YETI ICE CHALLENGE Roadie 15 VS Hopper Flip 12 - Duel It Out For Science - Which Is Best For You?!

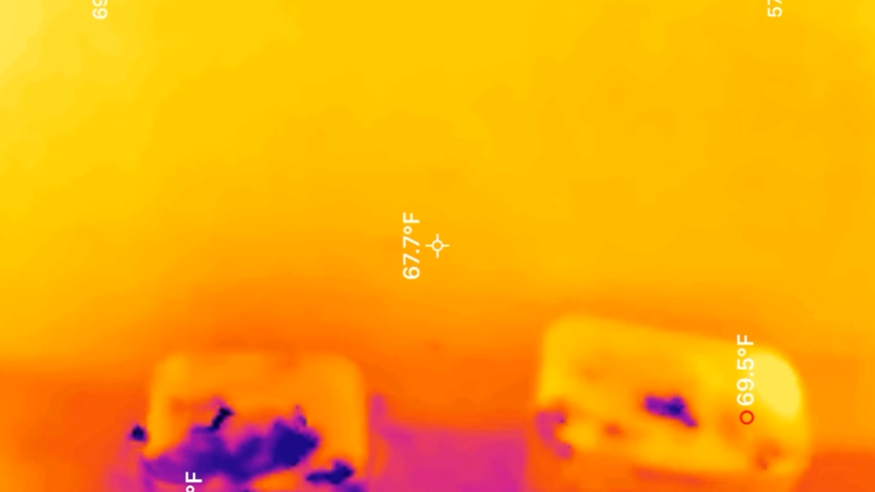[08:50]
On screen: spot 67.7°F
Okay, so I think I'm going to get the thermal camera out here just because the coolers I've been sitting for a day or two, and there's not a lot to see.
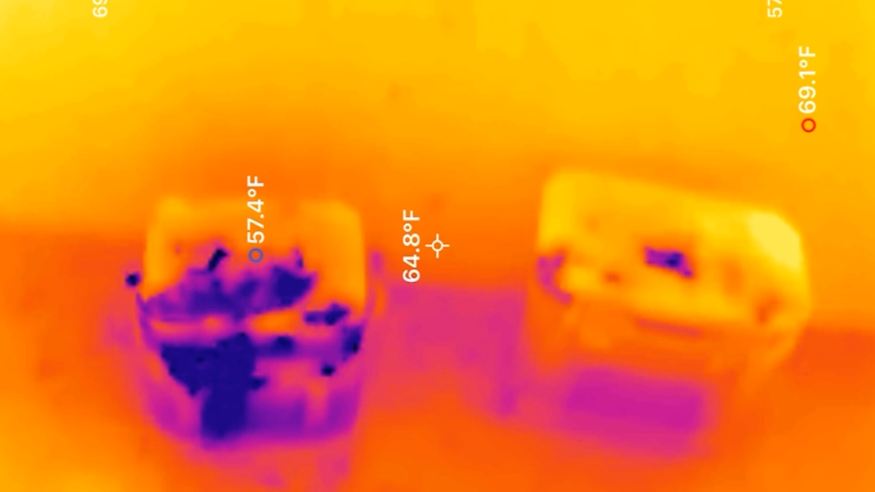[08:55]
On screen: spot 64.8°F
I don't want to keep opening the coolers up and letting warm air in. So here's the thermal imaging camera, and as you can see, the Hopper Flip 12 on the left is definitely a little bit cooler. It's running about two degrees cooler than the Roadie 15. Now, the Roadie 15 at the very bottom, you can see a little bit of cooling compared to the lid, but the Hopper Flip 12, it's much more noticeable. Now, two to three degrees doesn't sound like a lot,
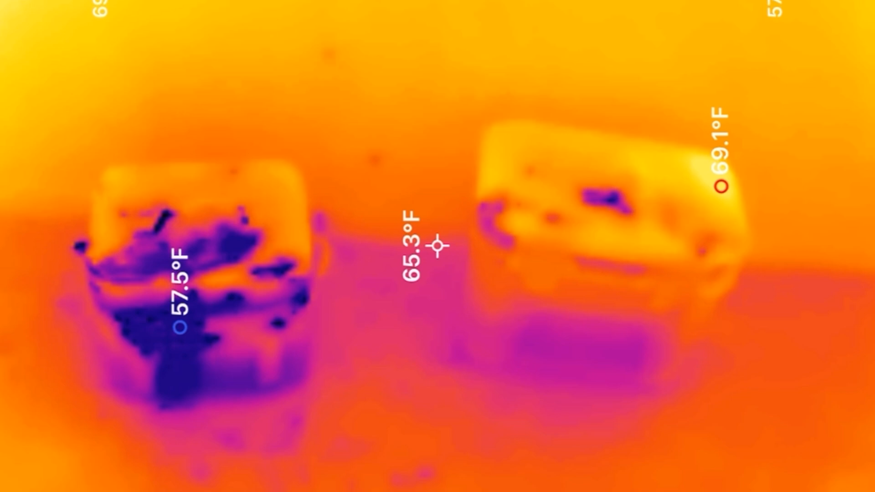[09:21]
On screen: spot 65.3°F, max 69.1°F, min 57.5°F
but in the world of thermal dynamics, that is just extra heat that's being leached into the Hopper Flip 12,
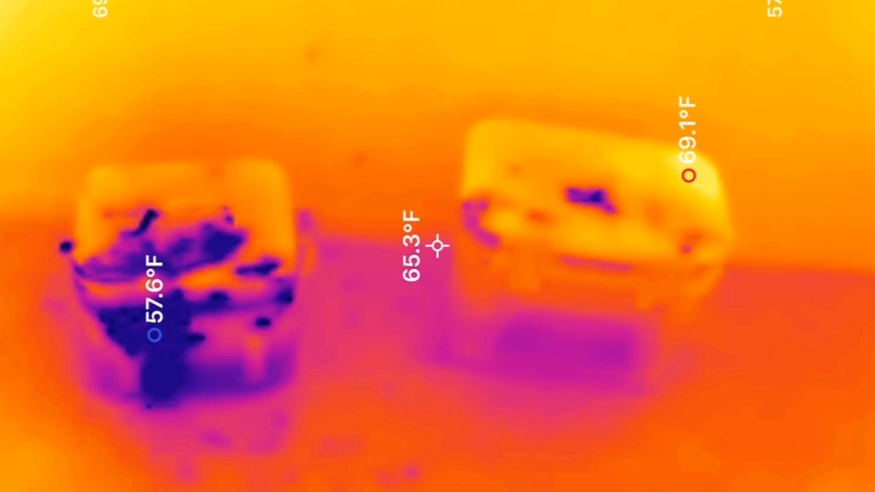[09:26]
On screen: spot 65.3°F, max 69.1°F, min 57.6°F
where the Roadie 15 is doing a better job
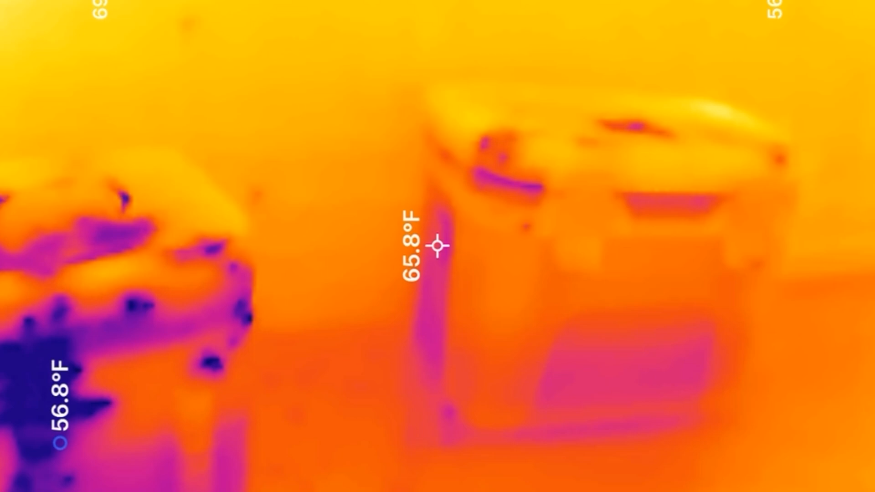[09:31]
On screen: spot 65.8°F
insulating against the external energy trying to creep in and melt that ice.
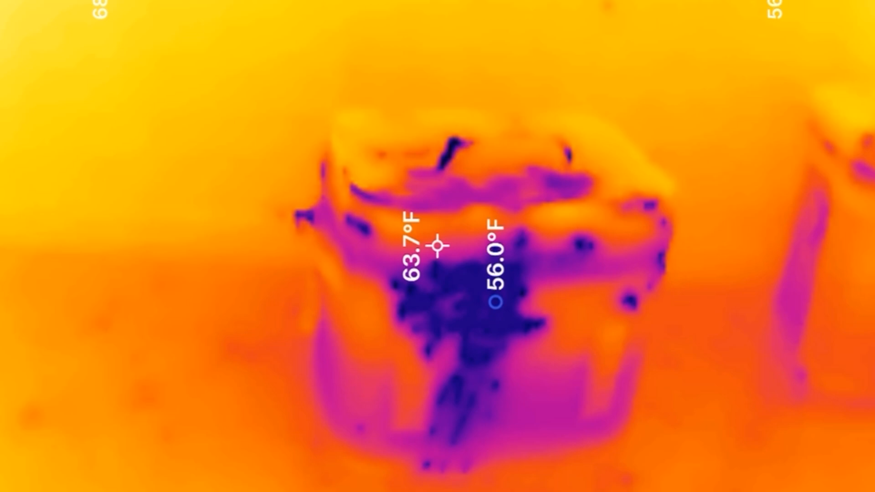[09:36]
On screen: spot 63.7°F, min 56.0°F
So the thermal camera does a pretty good job here showing the performance difference between the Hopper Flip 12 and the Roadie 15.
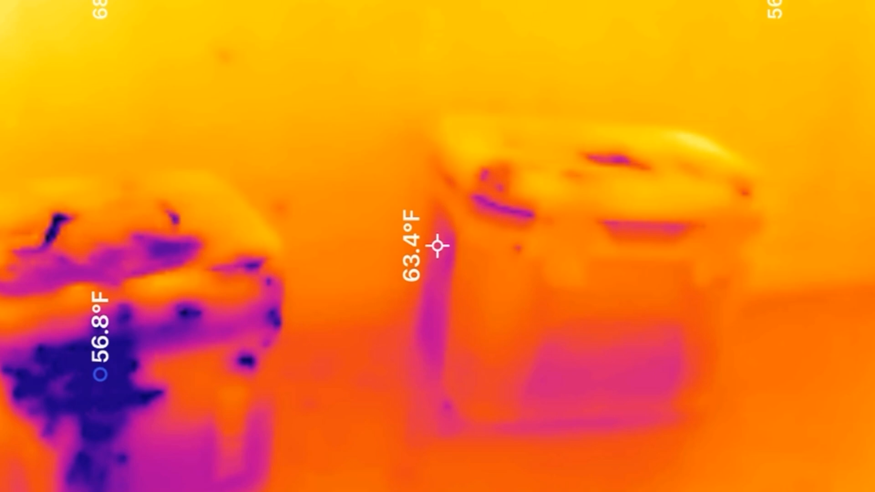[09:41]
On screen: spot 63.4°F, min 56.8°F
But keep in mind, the Hopper Flip 12 is a smaller cooler,